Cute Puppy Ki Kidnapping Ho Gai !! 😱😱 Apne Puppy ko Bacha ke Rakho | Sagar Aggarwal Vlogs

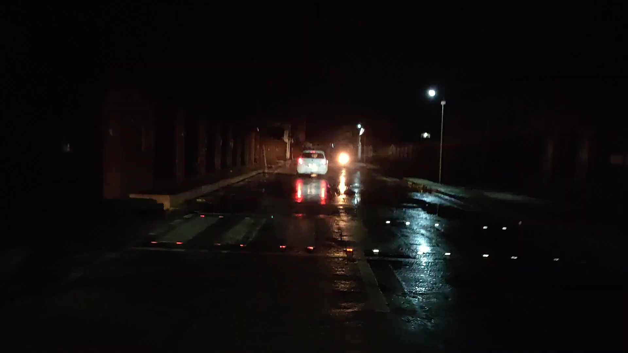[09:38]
तो अभी जो है काफी तेज बारिश आ रही थी और मौसम भी काफी खराब है अभी भी,